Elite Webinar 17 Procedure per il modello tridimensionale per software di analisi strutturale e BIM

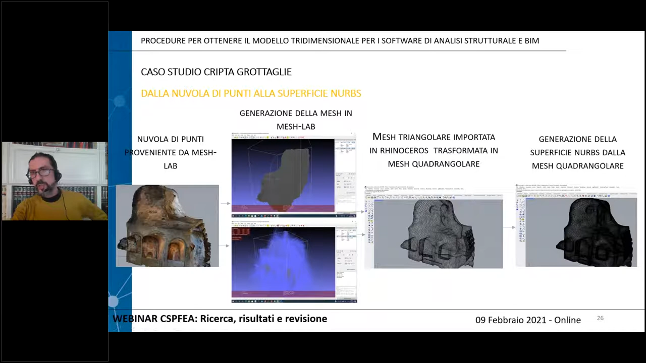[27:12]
Da questa, attraverso poi delle procedure, questa poi viene ridotta del 70%, poi c'è una procedura che ci permette di determinarne direttamente la NURBS, una superficie geometrica gestibile. Quindi, il processo... Cristian, scusami. Dimmi Paolo.
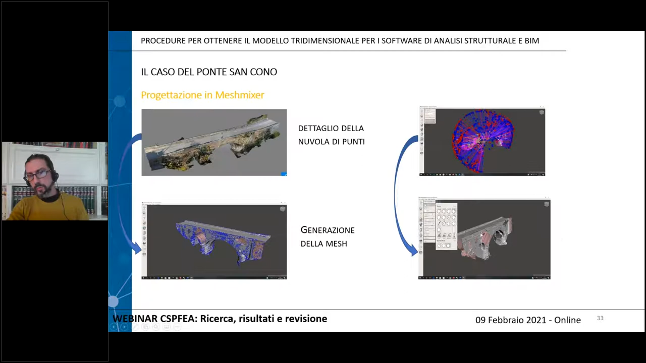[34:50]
sono creati a causa della presenza della vegetazione ovviamente questo è un bene noi non possiamo andare a toccarlo ciò che possiamo fare è rilevarlo con tutti i metodi che conosciamo aggiungiamo a questo elemento questo elemento può essere come al solito gestito in questo modo ed è una strada procedura 1 o può essere gestito secondo quella che è la procedura 2 nella procedura 2